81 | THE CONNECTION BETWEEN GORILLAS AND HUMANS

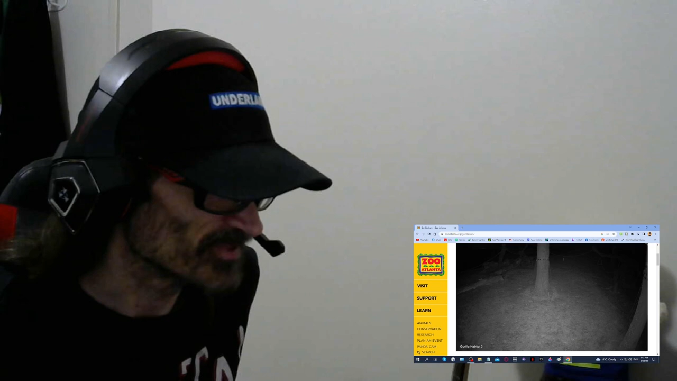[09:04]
So this is live? Wow! Well, there's nothing happening in the gorilla cam today. But let's be patient and wait for a gorilla to come into view. Woo! I don't know. I have no idea what I'm talking about.